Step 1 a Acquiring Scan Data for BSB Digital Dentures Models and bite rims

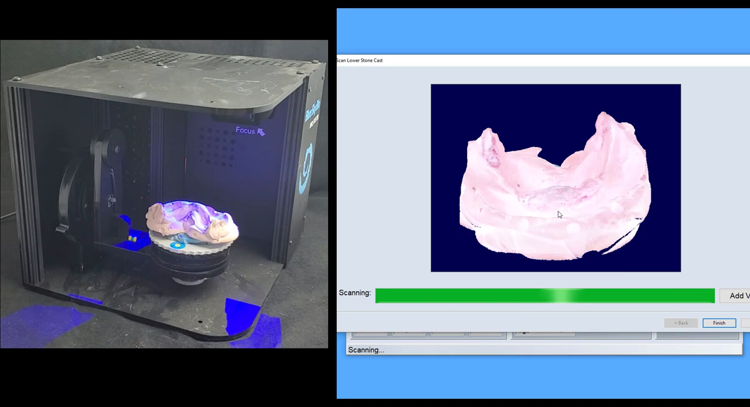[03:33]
Okay the lower is done scanning and processing and as I look at this I'm not seeing any holes within the model and so we're ready to go ahead to the next scan which will be the upper. Now if by chance you did have a hole somewhere in the mesh you could orient the camera to where it's looking in and actually I do see a very very tiny hole right here. I don't know how well you can see that but just to demonstrate it I'm going to hit add view so I've oriented it to look
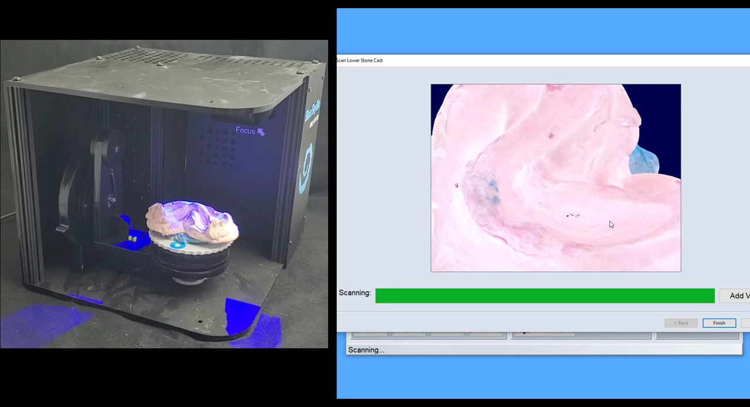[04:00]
into that area and I'll hit add view and the camera's just going to spin around and take another picture looking into that spot so that it can add more data to the scan
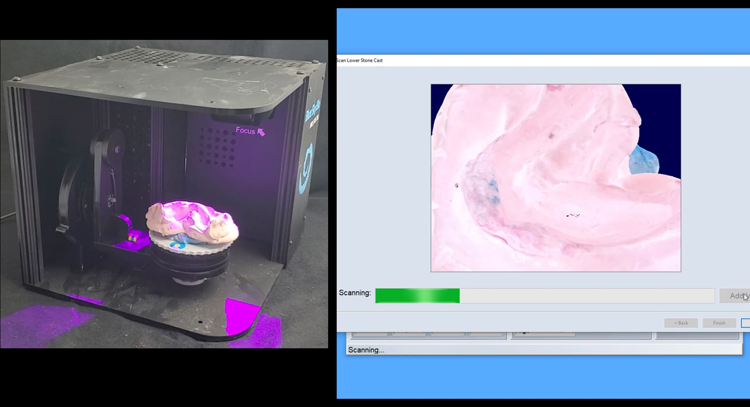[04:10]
and now you see that it's filled that in completely so I'll click finish here that's it for the lower scan and now let's watch
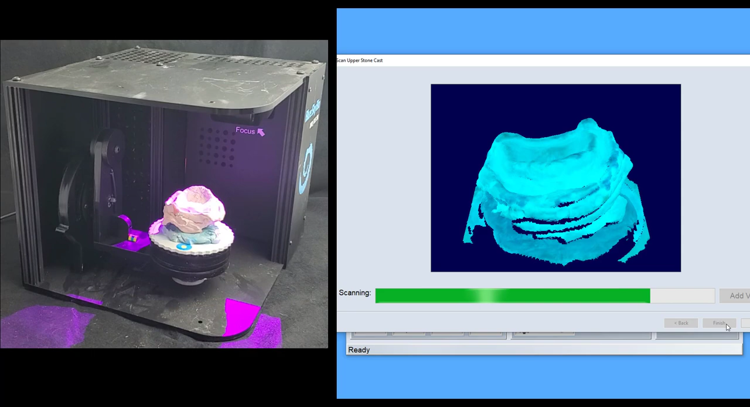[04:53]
okay the upper scan is complete we can look it over and it looks like there's no holes or missing data in that one so I'll click finish and
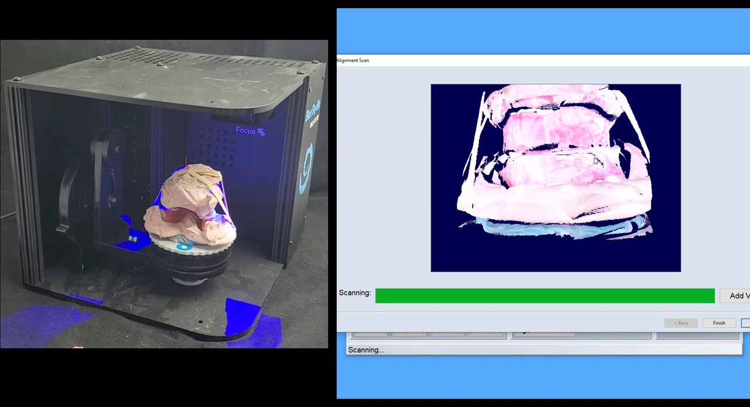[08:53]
area on that side now we just want to rotate it and add one more view and with that we now have a really good view of what the entire occlusal plane is I can see the midline marking right here and so we're done with this I'll click finish and the last step that we'll do is the cropping and the aligning but we need to let this finish post-processing before we jump to that okay when it's done post-processing it'll change from saying post-processing down here in the bottom left corner to ready and with that done we're going to click align always do your aligning first before you do any model cropping because you might
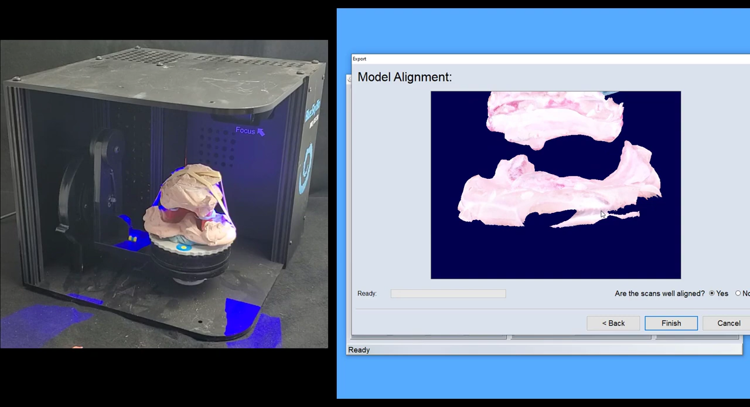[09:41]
it says are the scans well aligned yes and so now we can finish now your models have been aligned to one another in the right position and the last thing I want to do is go ahead and crop these so hit the crop button there's not a lot to crop on this one but just to demonstrate it I'll show we can use the crop tool and what you want to do is circle the areas that you actually want to keep so many softwares you actually circle the area you want to
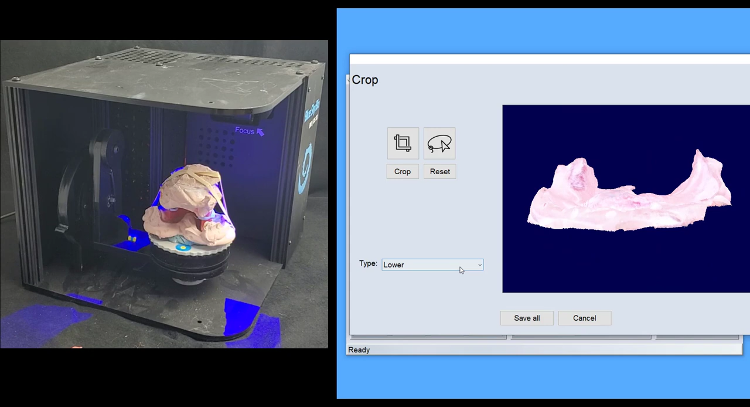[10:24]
delete with this one you circle what you want to keep and then hit crop and it will get rid of all that data below it and now I can switch over to the upper and again I'll use the lasso tool circle the area that I want to keep
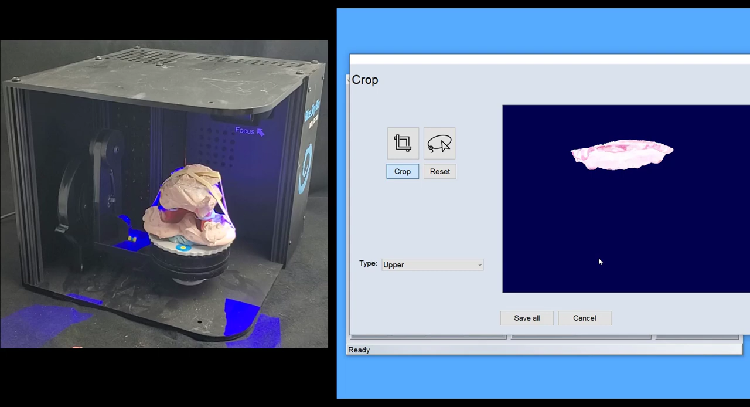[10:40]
and that looks good really not a huge need to trim the alignment you can do so if you want because at this stage now that they've been aligned we don't necessarily need all this land area so if you wanted to you could get rid of some of that by using the crop tool and hit crop and now you can just visualize that without
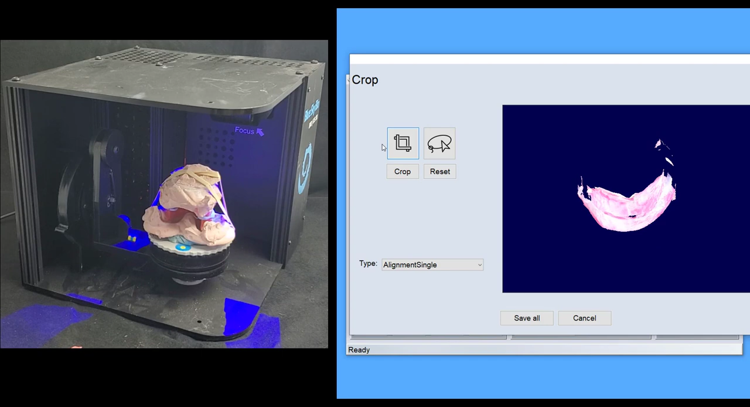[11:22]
having to see all that other stuff we've got some little floating bits of data here so I'll get rid of that
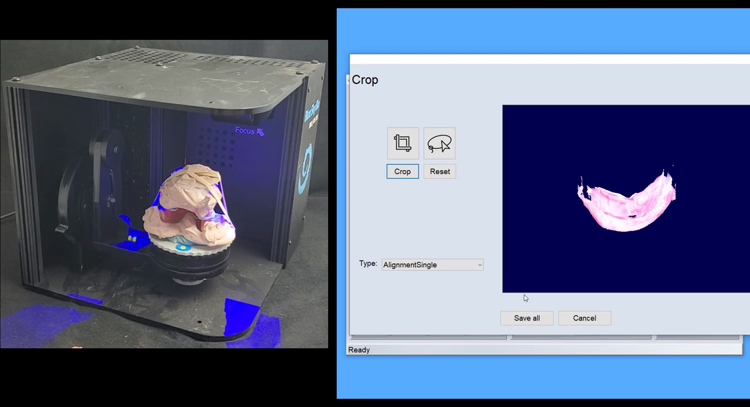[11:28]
and with that I can save all of them and we're done and the last step is you need to export the files
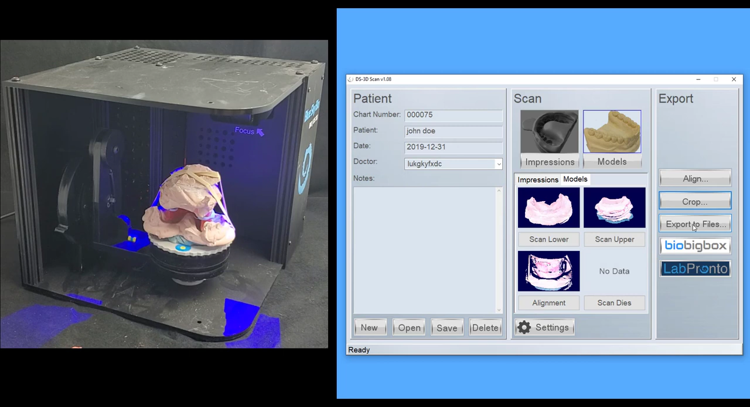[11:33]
and once you click export it's going to save those to the designated folder that
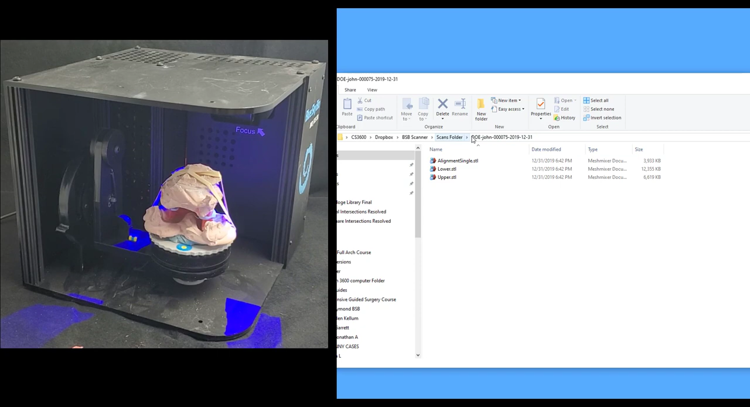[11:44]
you've chosen and here you see that I have three models that resulted so I'm just going to open these in mesh mixer real quickly so that you can see what they all look like
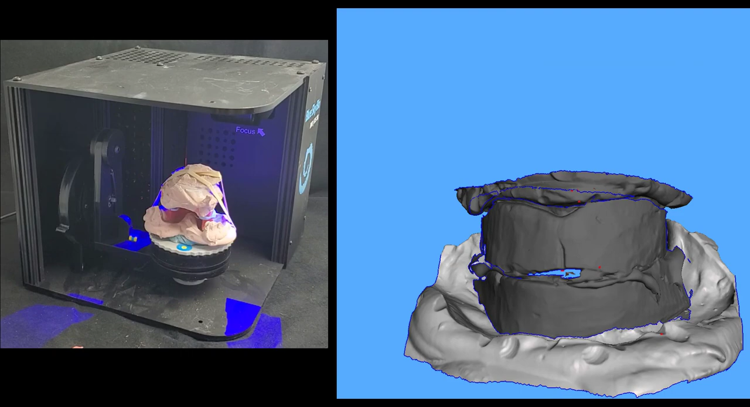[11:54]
so here are our three scans we've got the buckle bite as you can see it's all been positioned
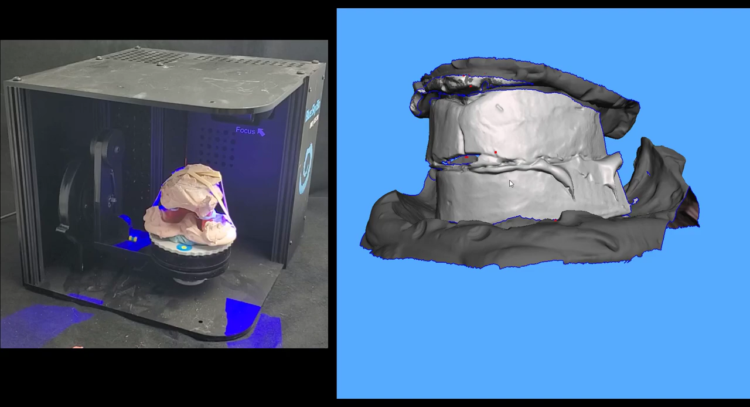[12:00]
correctly so when I go into the blue sky software and begin setting teeth I can look at this and toggle it on and off and know that I need my midline to be right here and I can know that I want the occlusal plane to be going right along this plane that my incisal edge needs to be right here so this is why I go with that method because it gives me a lot more information about where to set teeth based on those
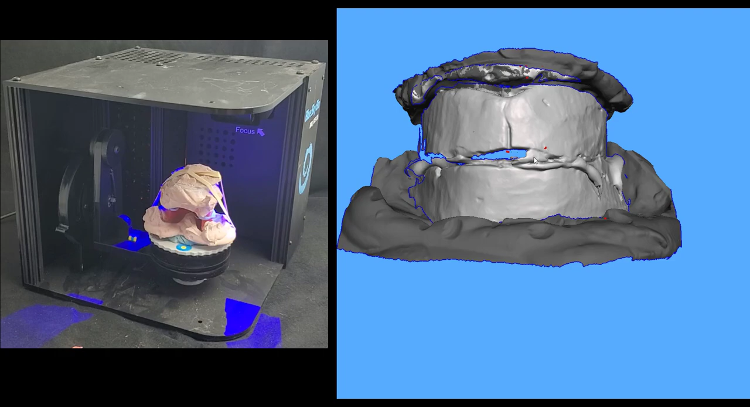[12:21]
wax rims if I turn that off you can see each upper and lower model individually but this is done at this point and now we're ready to go into the software